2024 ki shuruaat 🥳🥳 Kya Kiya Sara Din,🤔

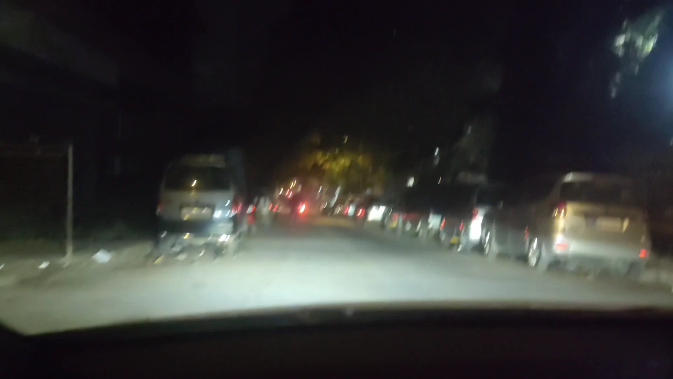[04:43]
हम लोग रोड पर निकल के घूम रहे हैं, बहुत स्पीड में गाड़ी चला रहे हैं मेरे हस्बैंड। पुलिस आई, अबू चलो जैसे पहाड़ जैसे लोने वाला आ गए गाइस हम लोग।